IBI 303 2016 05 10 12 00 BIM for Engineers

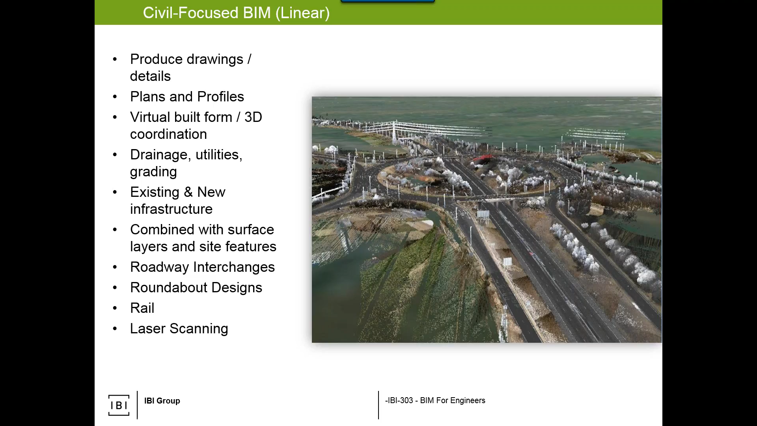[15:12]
intelligent metadata that allow us to then use them in models and designs or model around them as a base. Some very powerful tools we have there. We can have multi-discipline projects.